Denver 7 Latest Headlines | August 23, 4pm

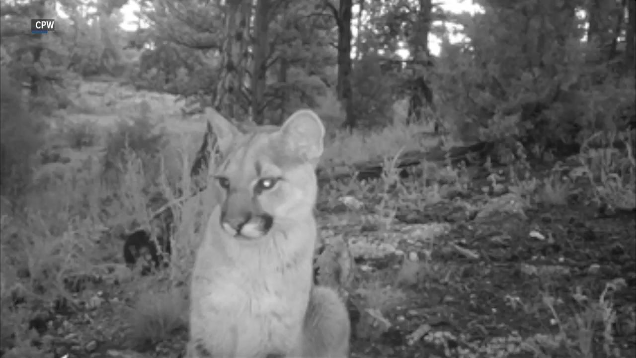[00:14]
Wildlife officers say there may be three more mountain lions living in the area of this week's attack in Bailey. This photo was captured Wednesday on a trail camera in the Berlin Ranchettes subdivision. That's that same area where an eight-year-old boy was bitten and seriously hurt. Now two mountain lions already have been put down. Both were young adults weighed about 65 pounds.